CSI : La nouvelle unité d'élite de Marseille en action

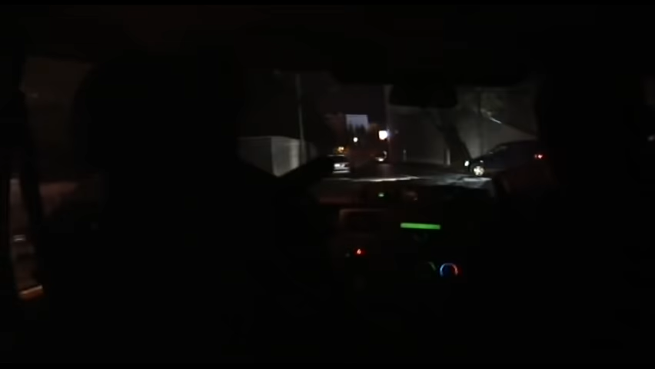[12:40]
Il s'appelle Patrice. Là, ça va tomber, c'est sûr. J'ai des infos pour le deuxième étage. C'est sûr, ça va tomber. T'as vu, je te l'ai dit, tu vois. À peine arrivés dans la cité Bassins, leur véhicule est immédiatement repéré et caillassé. Ce que les trafiquants de drogue défendent, c'est leur territoire et leur business.
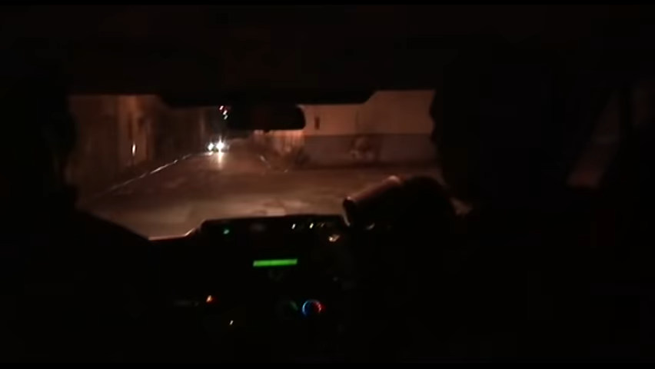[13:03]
Car pour les consommateurs de la région, cette cité est considérée comme un véritable supermarché de la drogue.
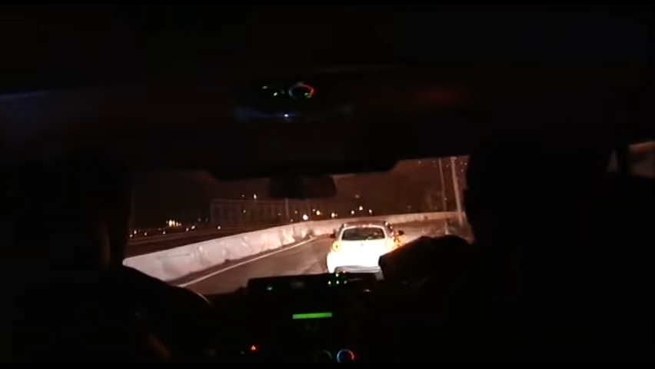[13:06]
Arrêtez le véhicule ! Arrêtez le véhicule !
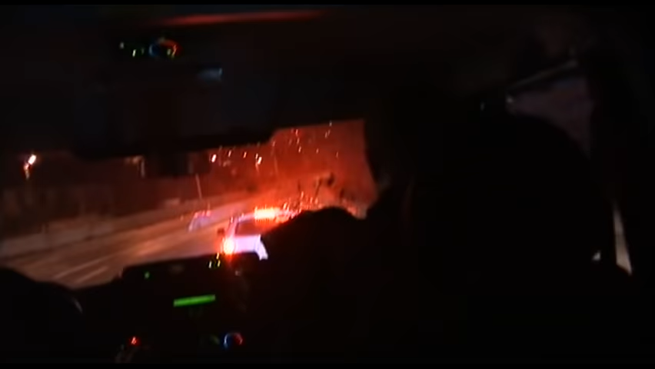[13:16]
D'ailleurs, Stéphane a repéré cette voiture qui sort de la cité. Il soupçonne le conducteur et son passager d'avoir acheté de la drogue.